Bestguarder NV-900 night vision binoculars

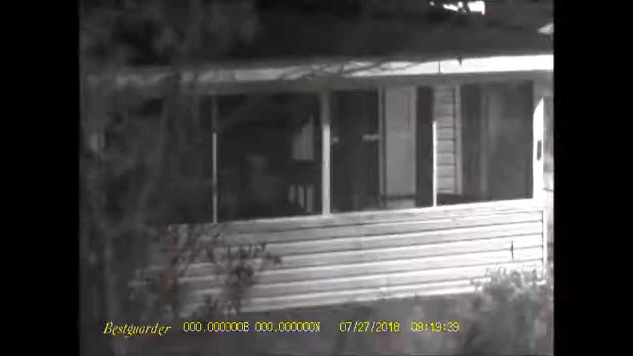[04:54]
my summary so what you're looking at now is actually a house that's about a hundred yards from where i'm standing and you can easily make out all the intricacies of the house what i found is the ir illuminator reflects really well off of man-made surfaces
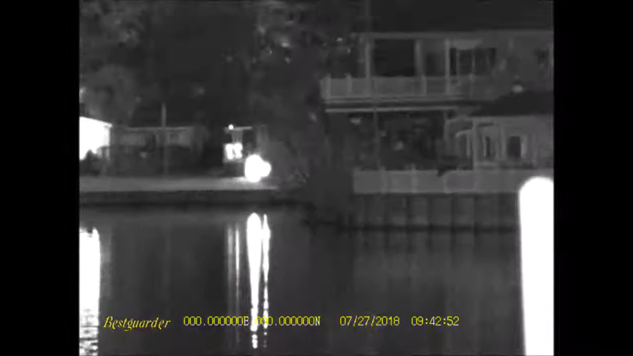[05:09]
like buildings cars vehicles things like that this is actually some a lake and on that lake you
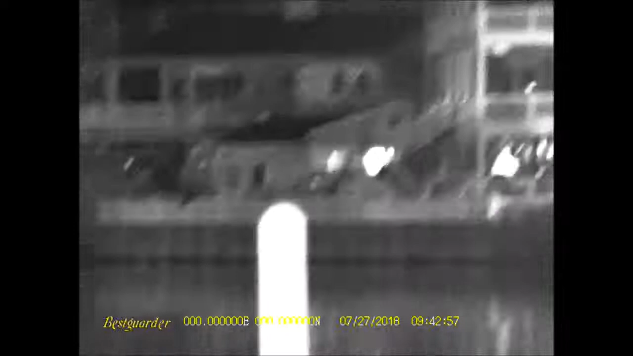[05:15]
can see the lake house with the balcony this is about 250 yards away but you could tell if somebody was
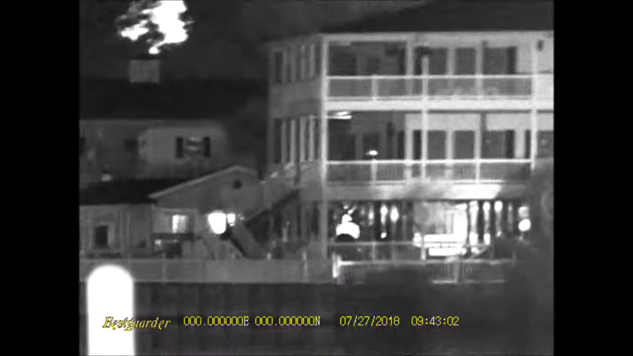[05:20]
walking on this balcony you could easily make out a person walking around so that 250 yards is
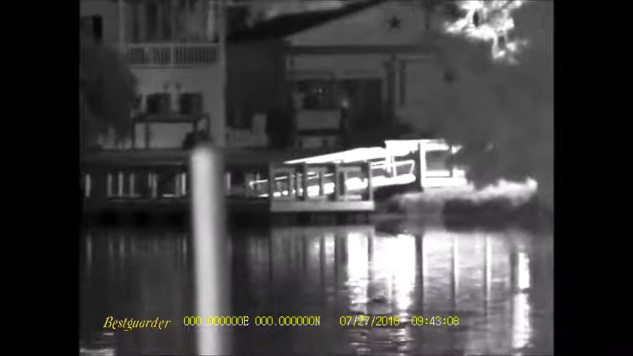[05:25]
no problem for the ir illuminator this 2d are actually at about 150
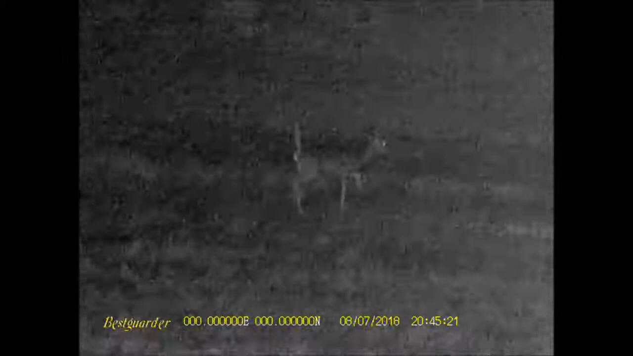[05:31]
yards and see you can easily make these guys out even though the woods kind of swallows up the